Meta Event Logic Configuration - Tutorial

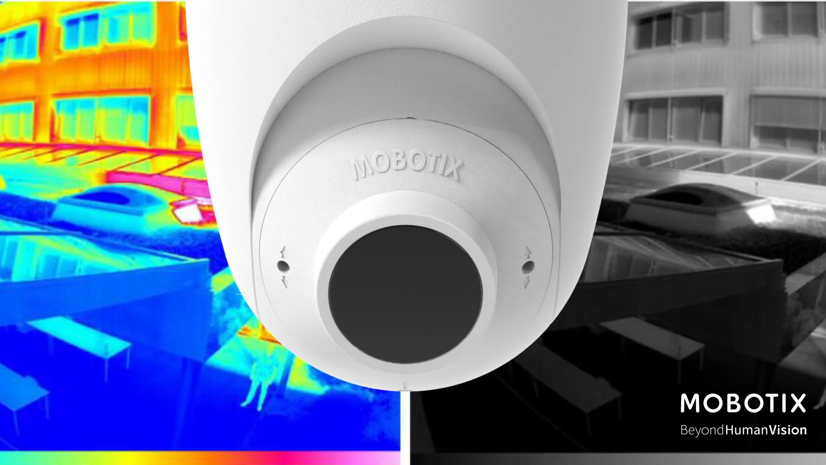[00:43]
For this tutorial we will be using a S74 with a thermal sensor and we will be triggering thermal events.
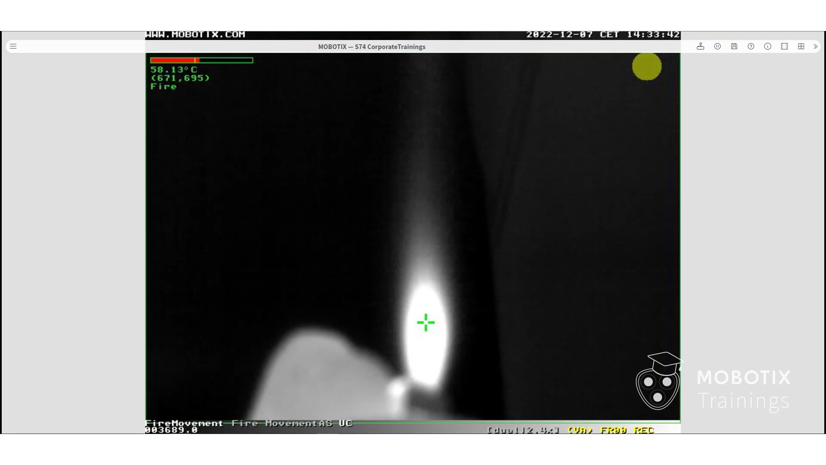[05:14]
As soon as the heat source stops moving and the thermal event is activated, the alarm is triggered. Thank you for watching. We'll see you next time.